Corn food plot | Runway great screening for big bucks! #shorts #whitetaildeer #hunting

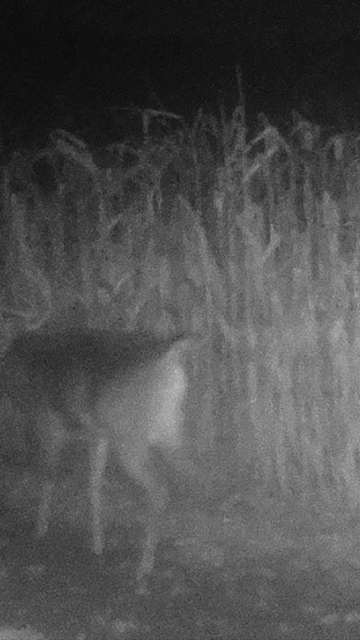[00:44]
Provide perfect screening, perfect food, great runway for the bucks.